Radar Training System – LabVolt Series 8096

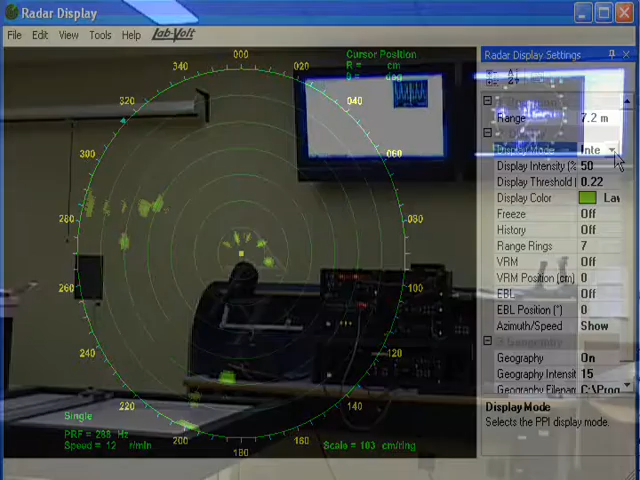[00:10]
This instructional program provides system level training in the principles and operation of analog and digital radar systems to colleges, universities, military and civilian aviation students.
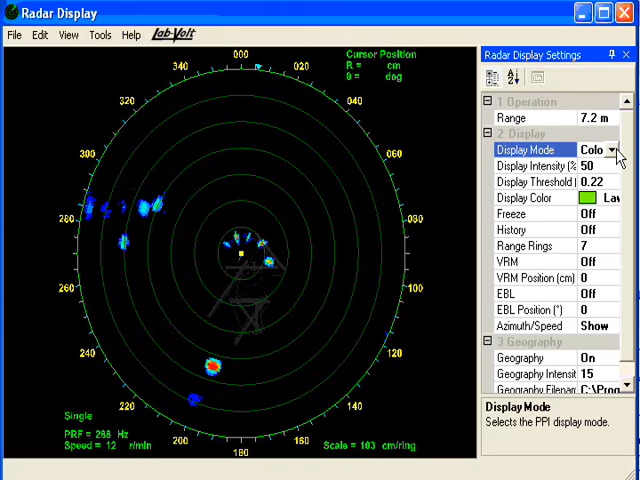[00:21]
The radar training system is a turnkey solution that includes all of the necessary hardware, test equipment,
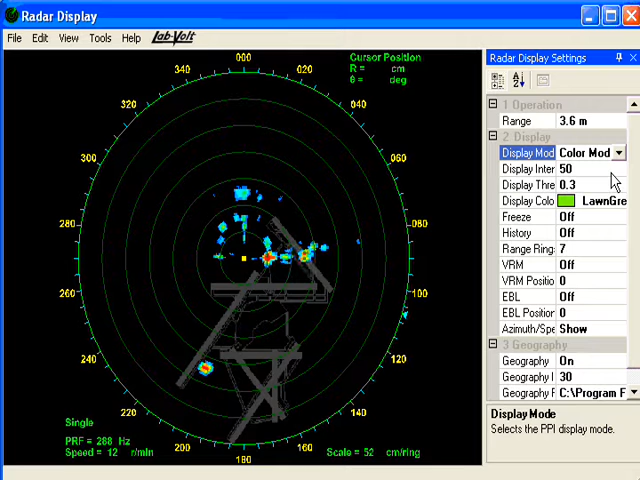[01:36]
A network-based computer allows access to the various display modes, to the on-screen block diagrams of the main radar subsystems,
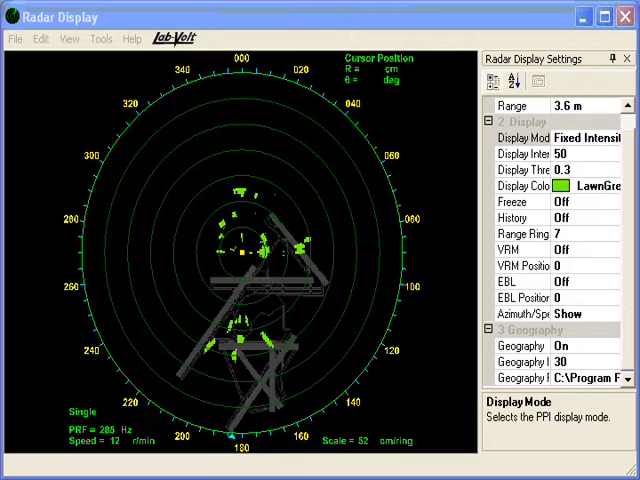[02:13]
Computer-based control of the clutter generation allows repeatable clutter study without having to wait for the elusive appropriate weather conditions. The very low transmitter power offers for safe operation in a variety of training environments,
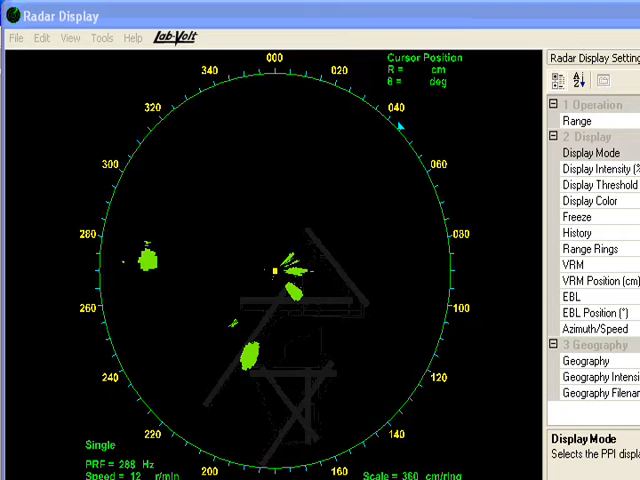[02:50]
a sensitive moving target detection, MTD, processor that differentiates between fixed and slowly moving targets at short range,
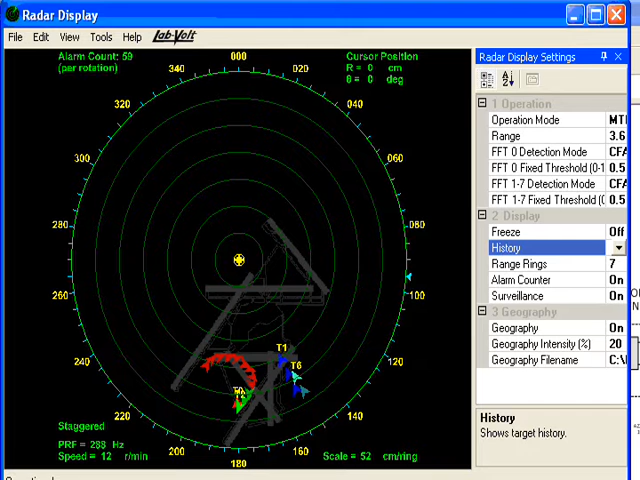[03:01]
as well as a surveillance processor for track while scan operation.